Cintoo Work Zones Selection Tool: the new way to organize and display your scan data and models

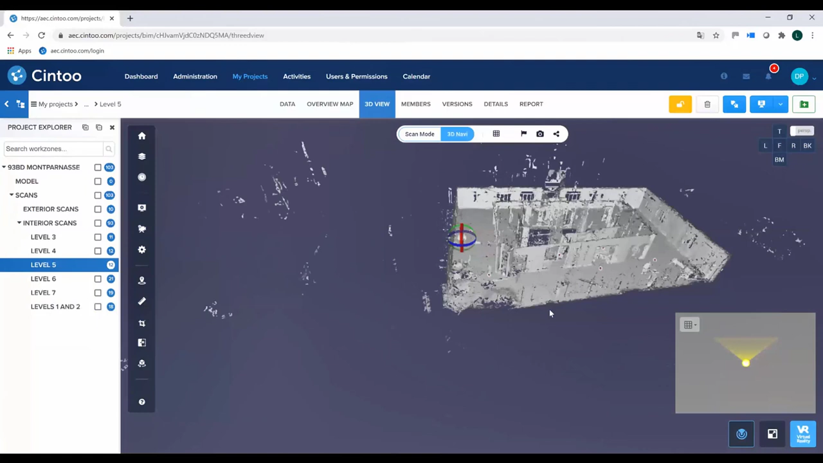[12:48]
So what I will do, I will add the model to the scene selection,
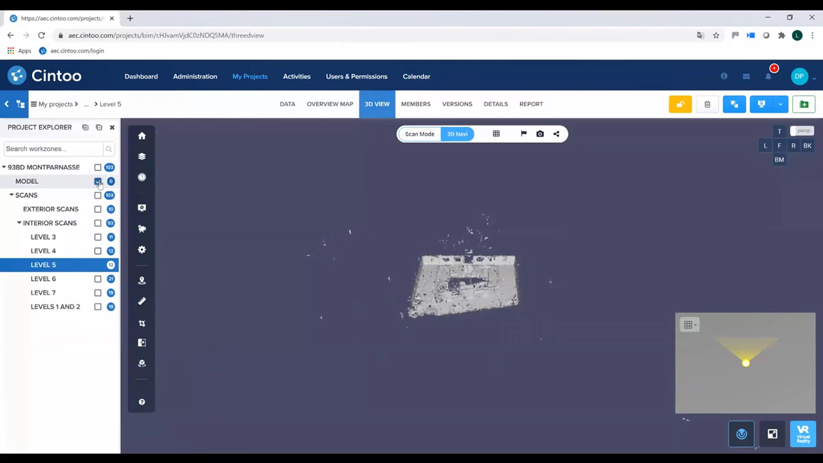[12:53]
and that will upload the model on top of the scans, but only the model on only those level 5.
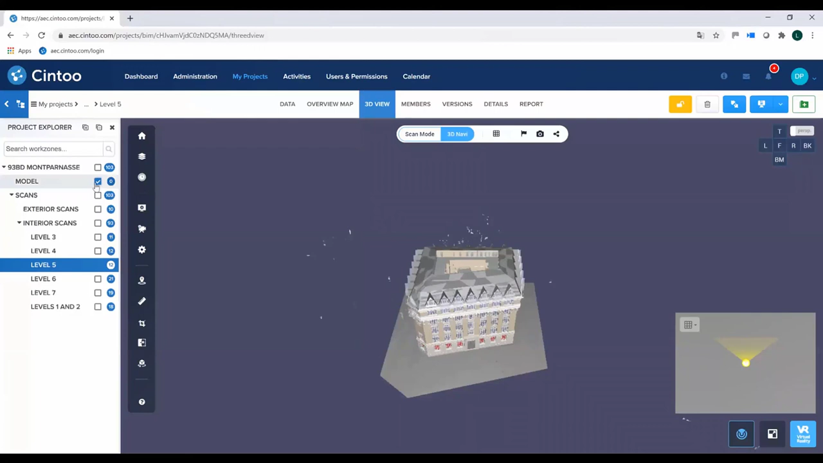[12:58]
So if I go to the scan mode now,
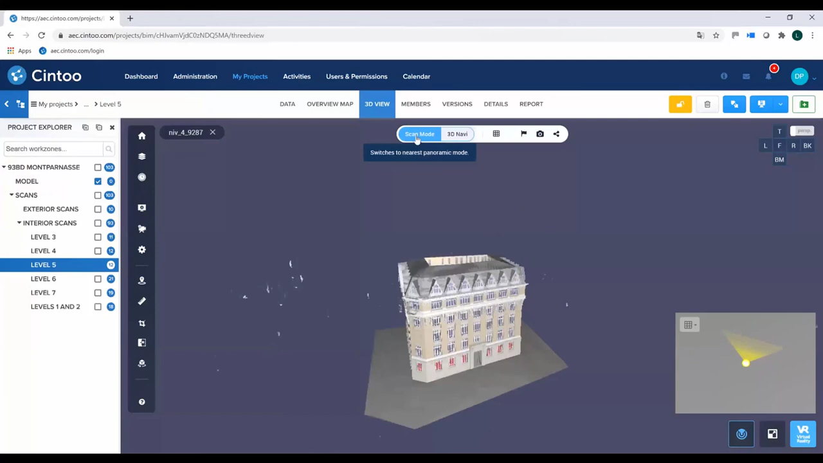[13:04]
I will be able to compare my scan data to my BIM model,
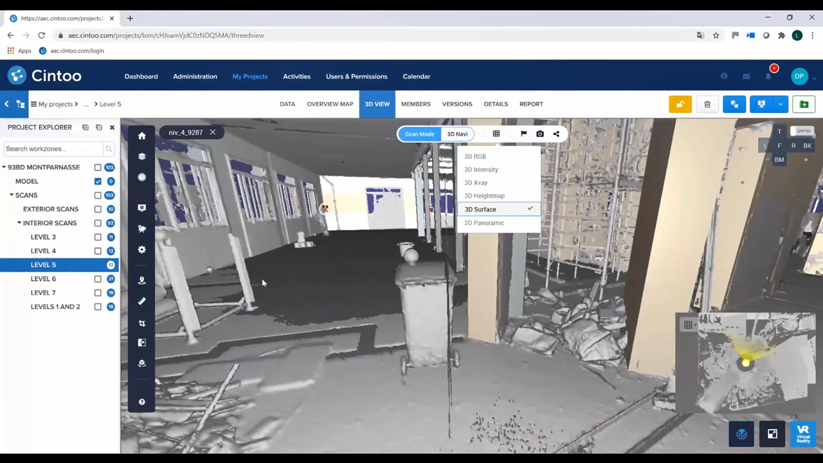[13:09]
with which is one of the cool features that we have in Cintoo Cloud.
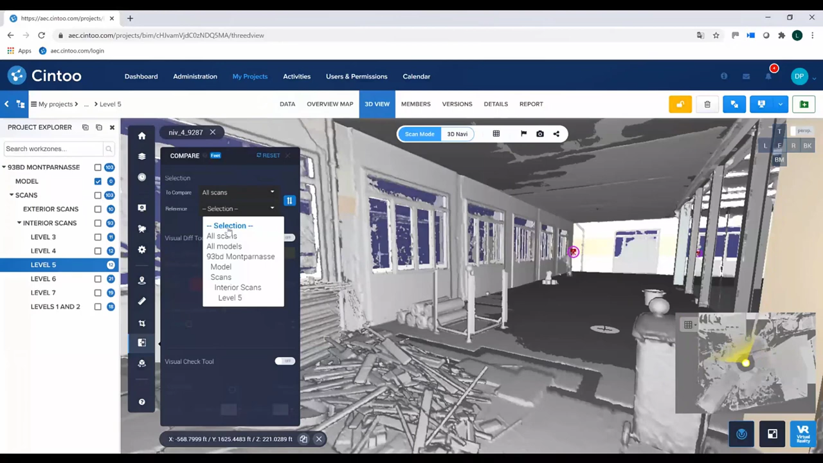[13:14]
Okay, comparing scan on BIM. And this is only by selecting level 5 on model, okay? Now, what you may want to do as well
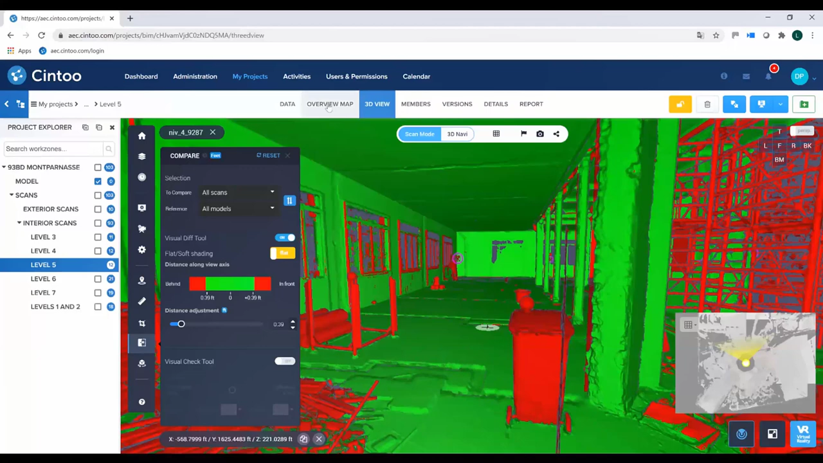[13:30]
is also work with the same selection you did in the 3D view will also be valid in the overview map and also with the work zone tool.
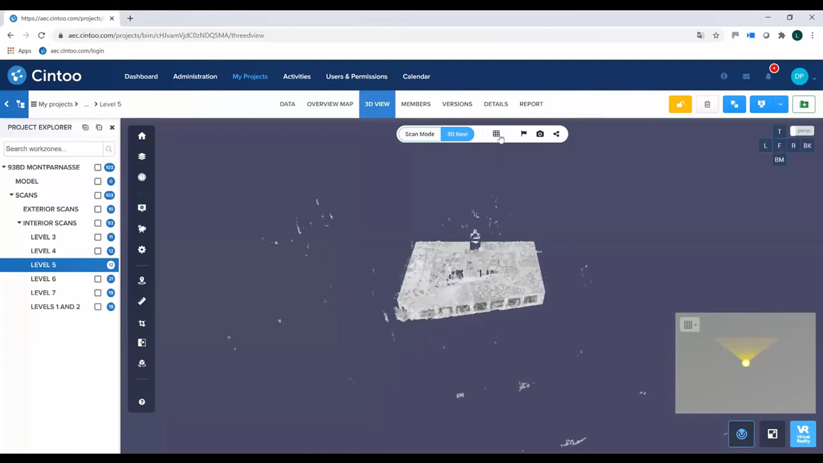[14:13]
maybe go to the X-ray vision, take a front view, orthographic front view of it. So this is my selection for the moment.
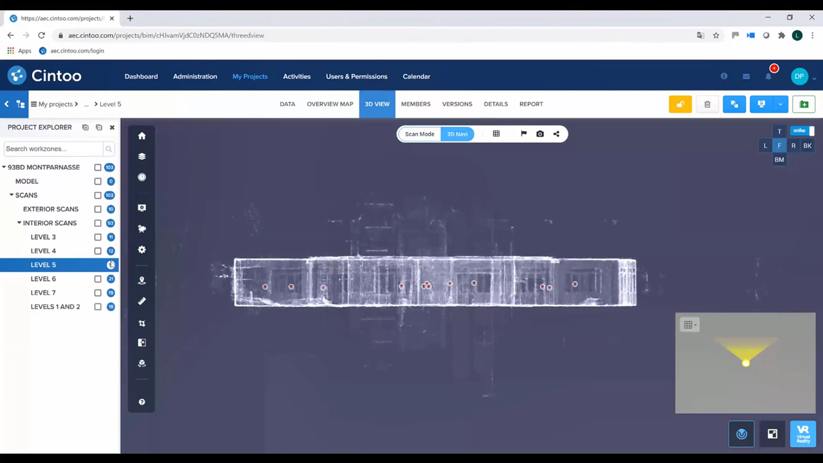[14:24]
Let me add level 4. So now I have two floors, okay? And what I want to do is maybe make a measurement that will go from the floor of level 4 to the ceiling of level 5. Okay, and again, this measurement, since I selected level 5 as a reference work zone, this measurement that I will be doing will belong to level 5.
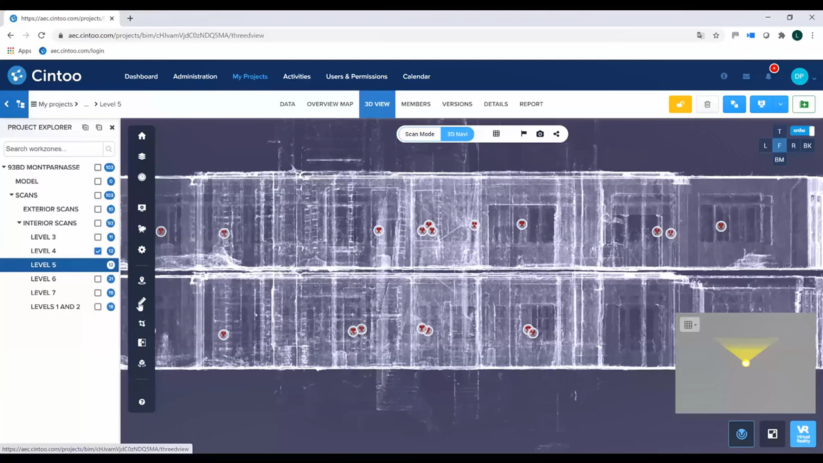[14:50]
So let's do this. Let's go to scan mode here. Okay, so now I'm in scan mode.
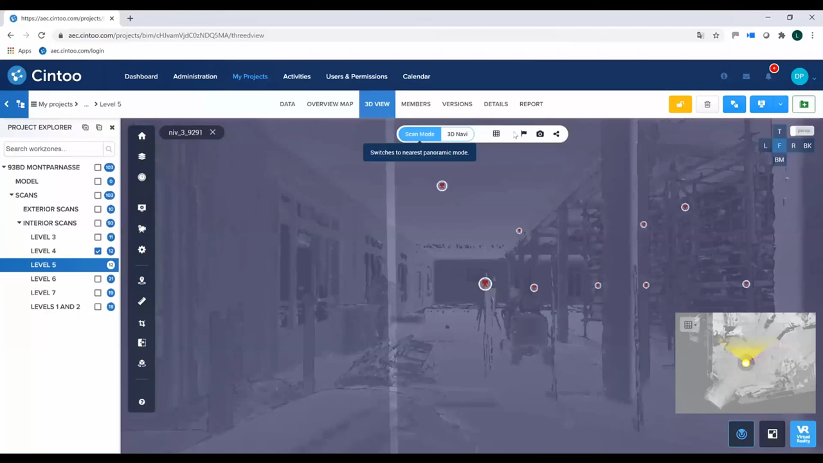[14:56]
Let's go to the surface mode. So I am in the scan mode and level 4 now. And what I want to do is make a measurement that will go, as I said, from the bottom here.
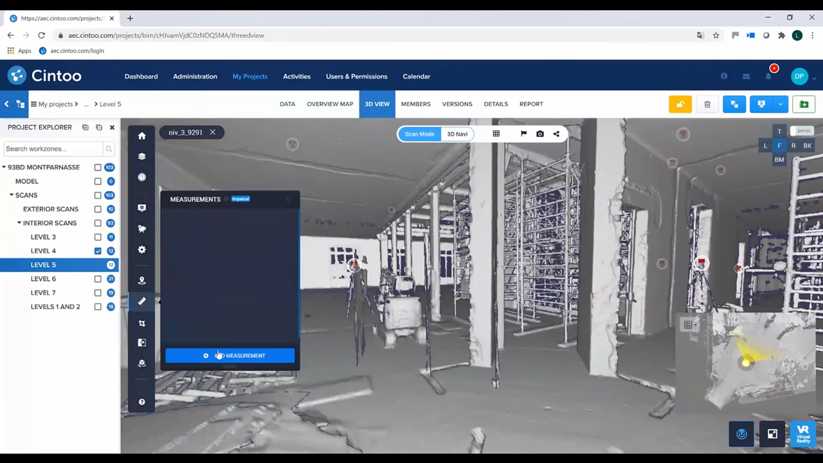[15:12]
So go to the measurement tool, make a measurement. Let's go along this pillar.
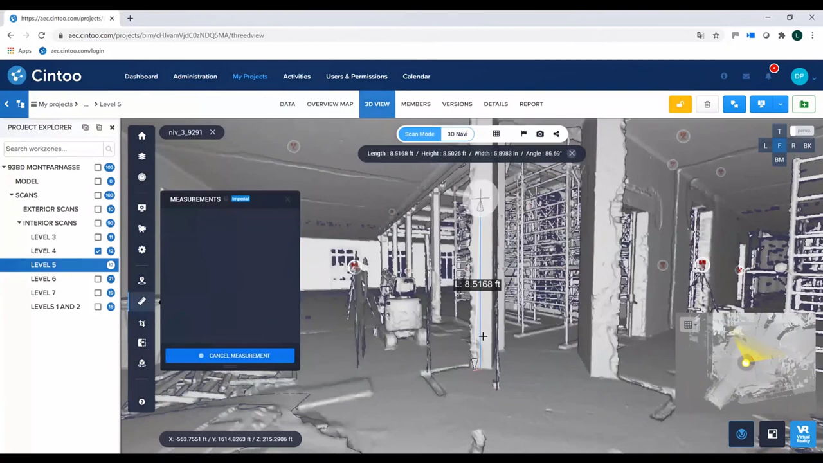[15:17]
Okay, go up to, and let's find another scan.
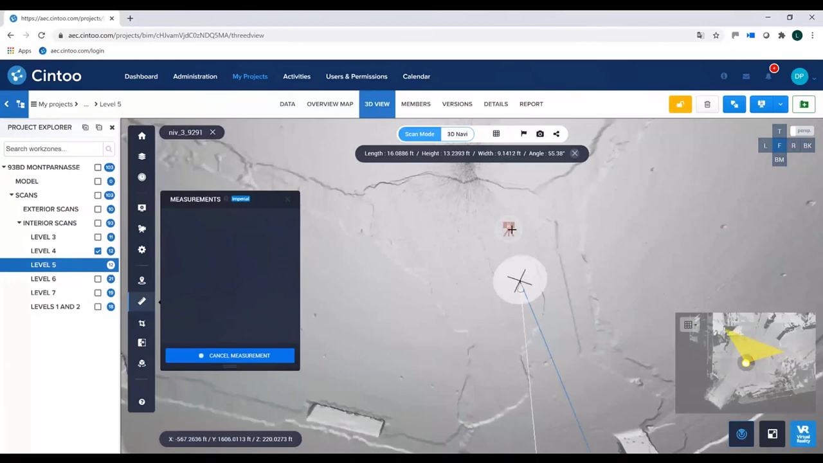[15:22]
Here above, that will take me to this level 5, and I can still continue my measurement, okay?
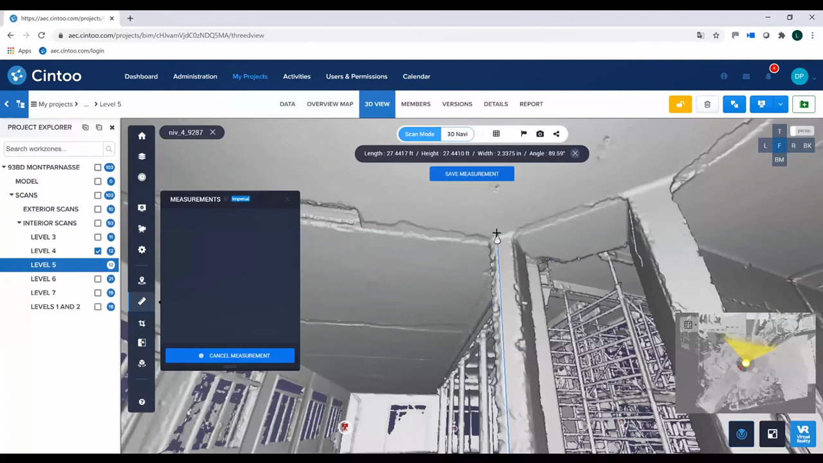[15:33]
So I can save the measurement. Now, if I look at the 3D view of this, let me switch to perspective mode.
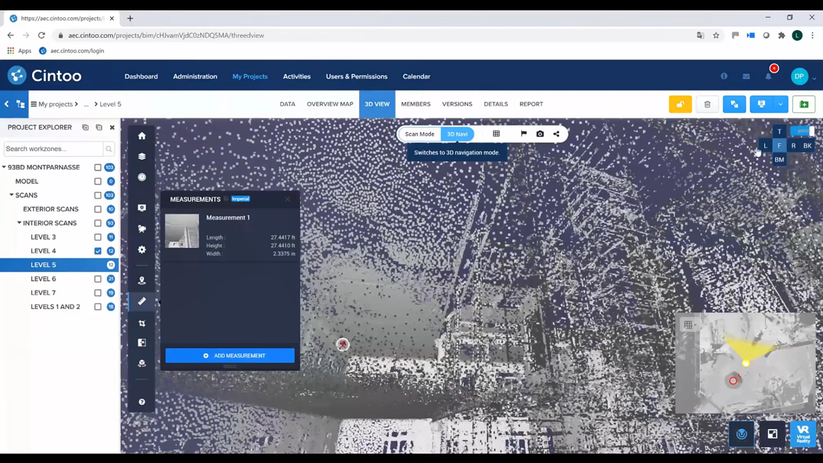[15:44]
Okay, let me select this measurement, and you will see that this measurement goes from the ceiling of level 5
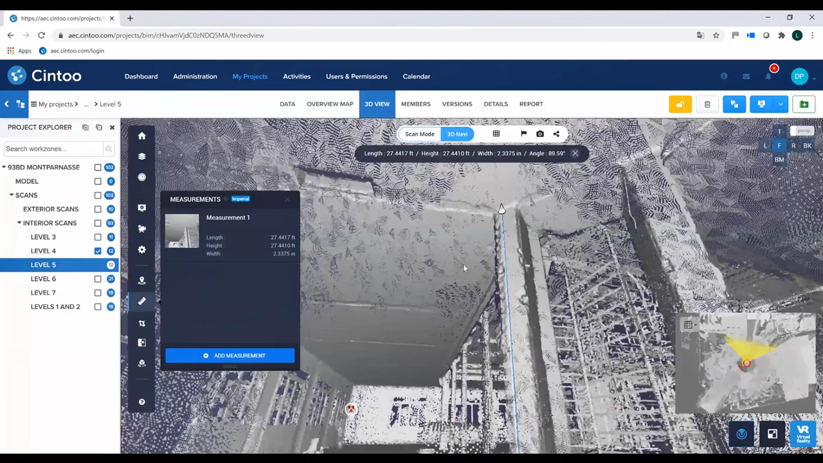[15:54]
down to the bottom of level 4. Okay, pretty cool.
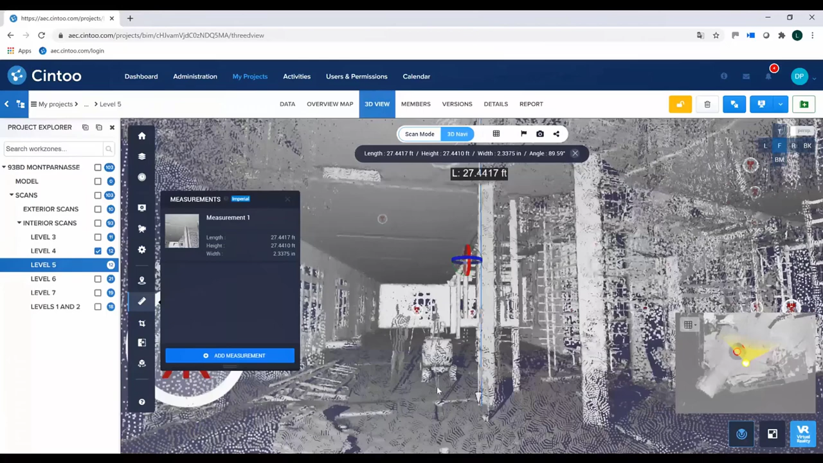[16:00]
Now, let's say one of your colleagues wants to see this measurement, okay? He or she will go to this level 5 again,
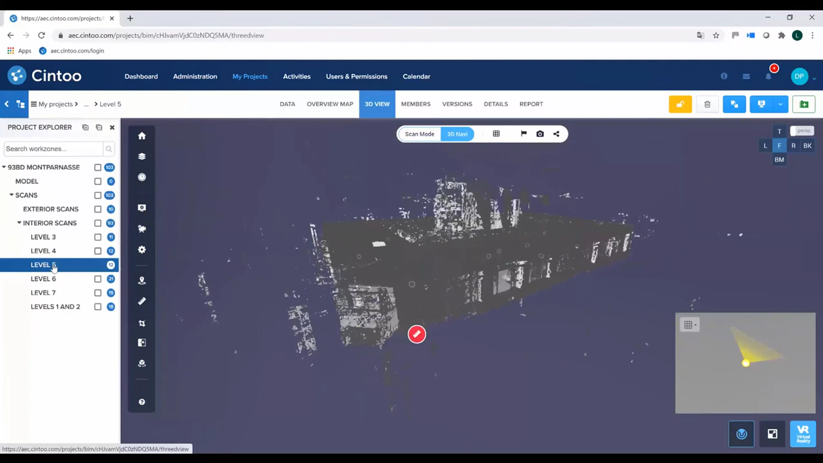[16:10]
will click on the annotation tab, the measurement tab, will click on the measurement, and by clicking on the measurement,
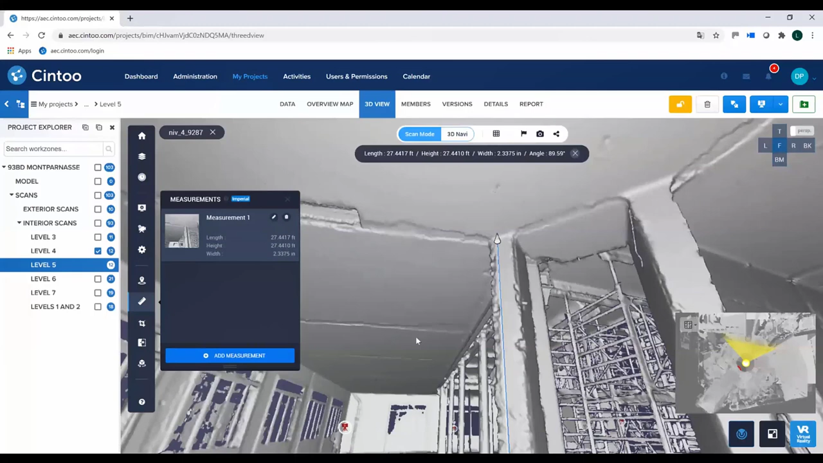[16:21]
he or she will be put in the same viewing conditions that was used during the creation of this measurement, okay? So by clicking on the measurement in level 5,